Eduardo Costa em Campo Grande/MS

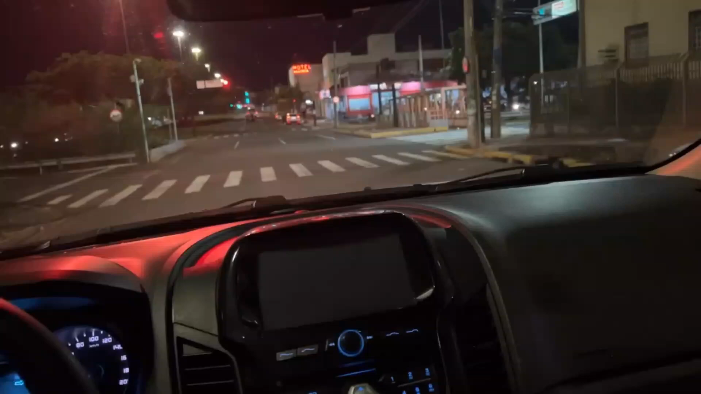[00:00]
Estamos aqui em Campo Grande, a capital do Mato Grosso do Sul, mais conhecida como a Cidade Morena. Quem não conhece Campo Grande deveria conhecer.
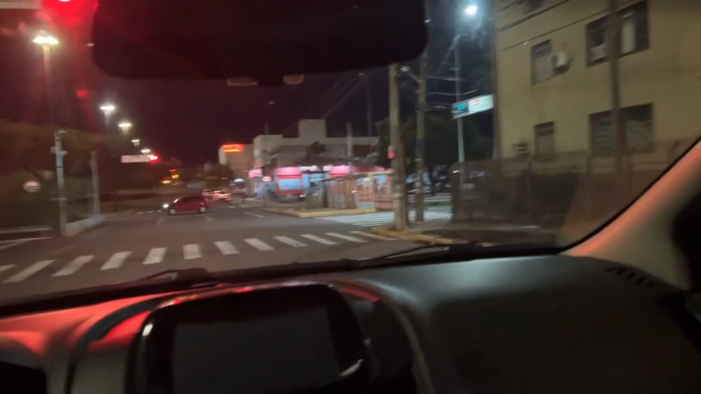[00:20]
Essa cidade aqui é uma das cidades mais bonitas que eu já vi na minha vida. Olha a largura dessas ruas. Olha o tanto que é limpo. Vocês não têm noção do tanto que essa cidade é asseada, como diz lá no nosso estado, lá em Minas Gerais. Pensa numa cidade asseada, uma cidade limpa. Cara, não tem uma lata na rua. É uma coisa impressionante a educação do povo do Mato Grosso do Sul.
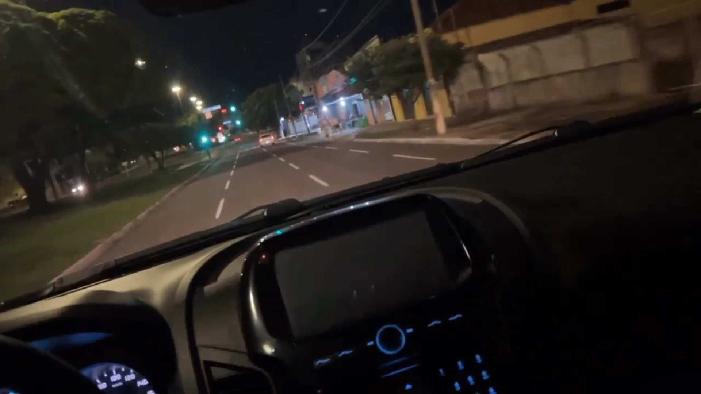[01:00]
Olha isso, ó. O povo tomando um ali. Olha isso. Coisa maravilhosa. Sou suspeito que eu amo essa cidade. Eu amo Mato Grosso do Sul. Eu amo fazer show aqui, vir aqui, passear. Apesar de ter muito tempo que eu não venho, né?
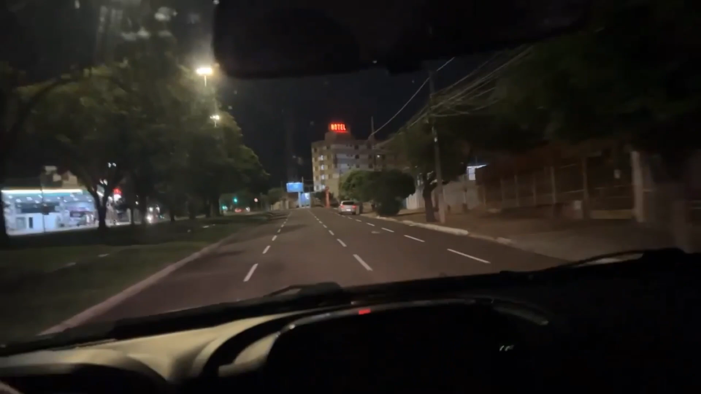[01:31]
Tava falando que antigamente as pessoas achavam, né? As pessoas tinham interior do Brasil, terra de sertanejo, terra do povo caipira.
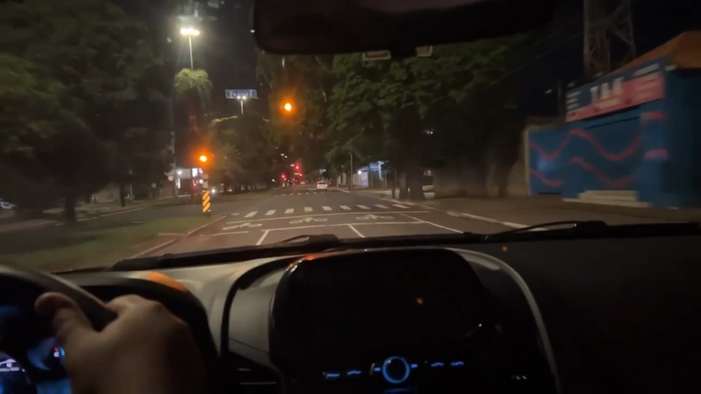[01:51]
E aí você chega hoje numa capital dessas aqui, ó. E você vê a evolução, né? As caminhonetes maravilhosas.
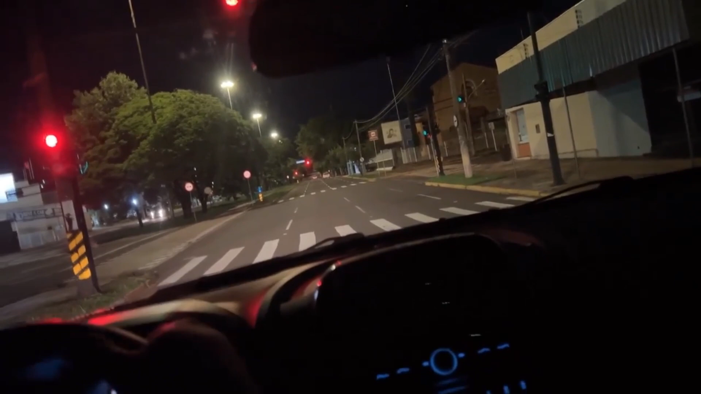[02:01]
E aí quando você chega nos Estados Unidos, né? Aqueles carros maravilhosos. Aí você chega aqui em Campo Grande, você vê os carros parecidos com aqueles carros americanos, caminhonetona, povo bonito, você fala, puta merda. As cidades do interior do Brasil, principalmente uma cidade como Campo Grande.
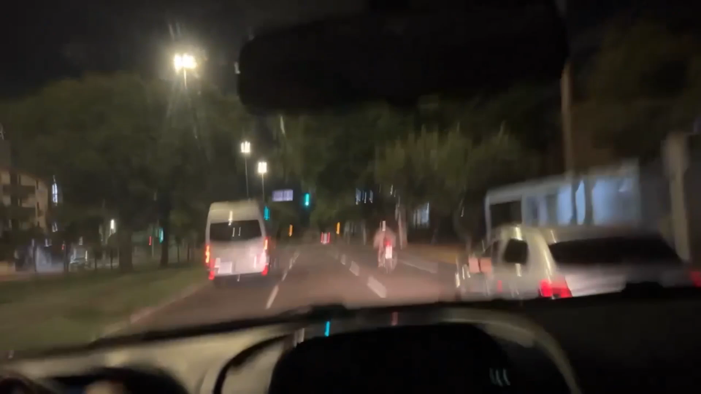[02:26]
Como campeonato, está muito à frente, né, de termos de evolução, né? Não só Campo Grande, mas outras capitais do interior do Brasil. Onde mais está num lugar desse, a referência é fora do comum. E não só isso, né, mas também a educação das pessoas, né? Que as pessoas são receptivas, são
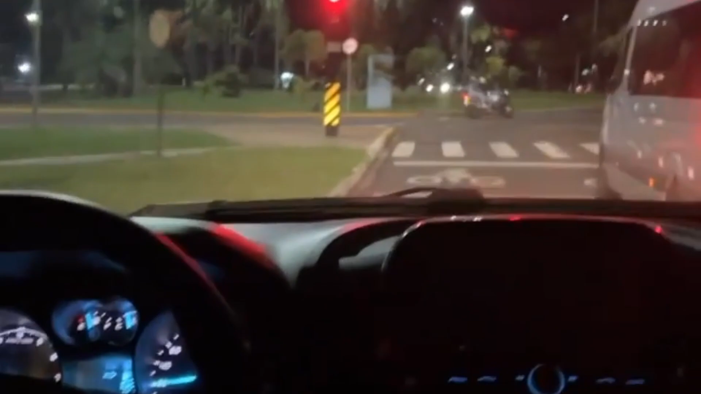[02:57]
calorosas e isso eu tô dentro do carro aqui, ó. Eu tô no escuro, tá vendo?